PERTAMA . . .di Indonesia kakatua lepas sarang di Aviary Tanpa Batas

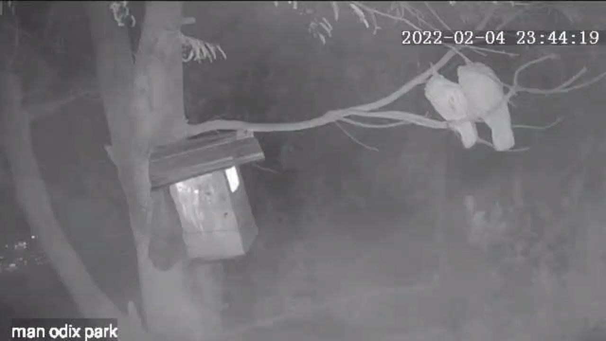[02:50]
Situasi malam hari Si Induk berada di luar Untuk mengawasi